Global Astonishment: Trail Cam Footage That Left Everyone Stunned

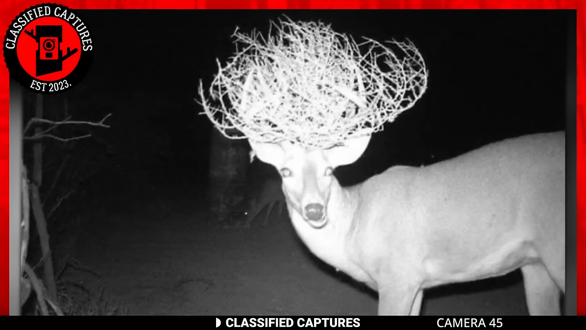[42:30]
It's no mutated buck, and it's certainly no buck with an afro. Is that even possible? What then could be wrong with the antlers of the buck? Well, absolutely nothing. Mr.
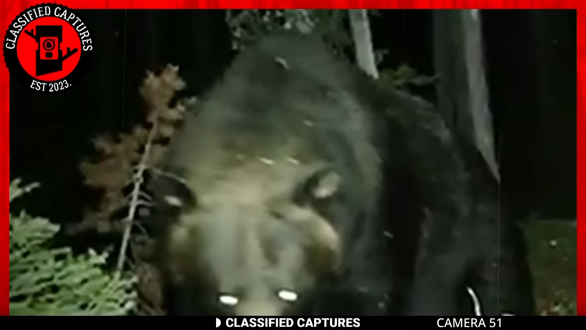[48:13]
They encounter things in the woods, whether it's during the day or night. An example is found in this intriguing video clip recorded deep within the woods under the cloak of night by a trusty trail cam. And here it is right before us,
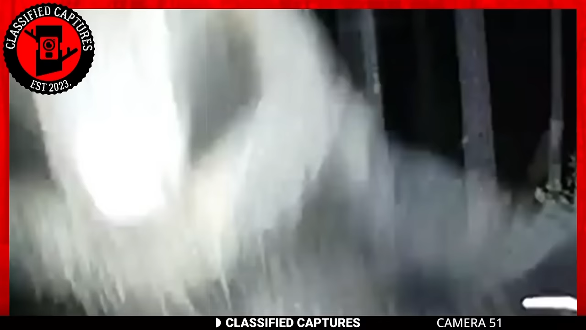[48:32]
a magnificent grizzly bear circling the very tree that holds our trail cam. Just as you assume the bear is engrossed in its affairs, maybe hunting for a midnight treat, it surprises us all.
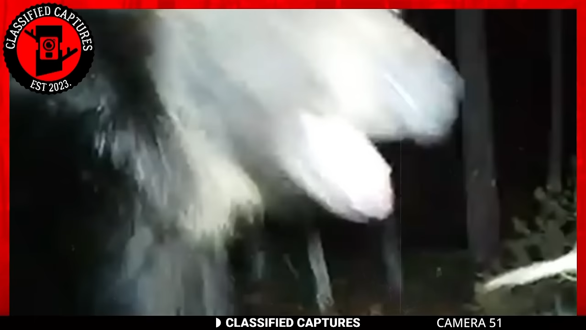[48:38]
With a sudden leap, it pounces on the camera, swiftly sending it crashing down and giving it quite the rough ride. Seems like the culprit was none other than the camera's alluring red light, a temptation that proved irresistible to the bear. Bears boast intellect and curiosity. They're skilled at exploring scents, sounds, and,
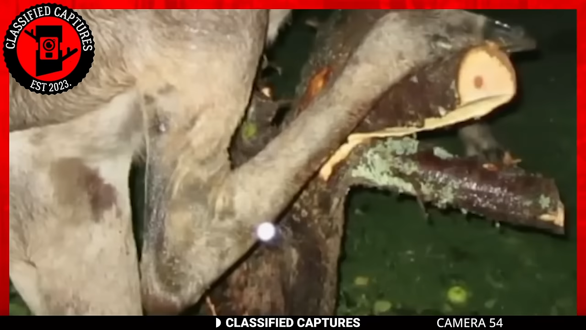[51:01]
Its quest would, however, end abruptly when the branches it was leaning on for support broke and left him stuck in the tree.
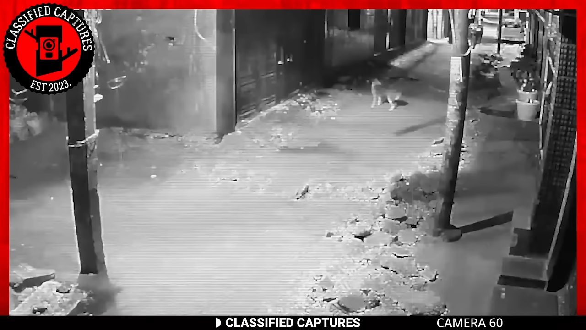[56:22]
At the start of the footage, two stray dogs capture our attention as they fix their gaze upon a particular spot, then hastily run off, seemingly spooked by something unseen. And soon enough, the reason behind their sudden departure becomes clear. In the ensuing moments, a peculiar black haze taking the shape of a human figure can be seen moving.
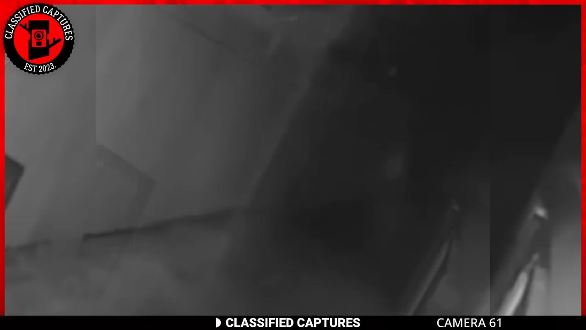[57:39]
At first glance, it remains elusive, crouched and concealed within the obscurity, as if it's intentionally avoiding the piercing light. Yet, with the camera's watchful eye, we can gradually disurn its form. This figure, shrouded in darkness, seems to take on an eerie resemblance to a nun. Its intent in this peculiar setting remains unclear as it meticulously examines its surroundings.